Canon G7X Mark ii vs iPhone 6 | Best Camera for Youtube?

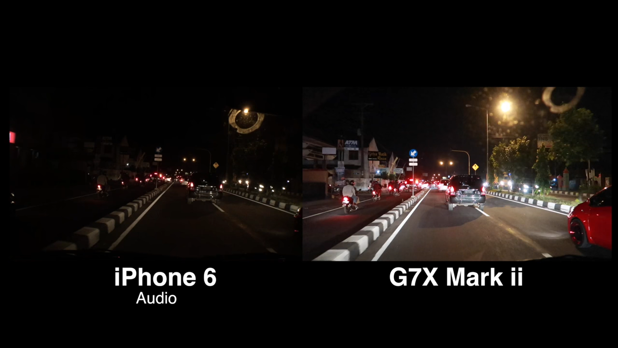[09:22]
So, this is the difference here between the G7X and the iPhone 6 in low light and in traffic. Now, I mean, there's a lot of lights here from the cars, but this is kind of what it looks like. And in a second here, once we get past these motorcycle guys, I'll turn on the dome light and talk to you for just a second here.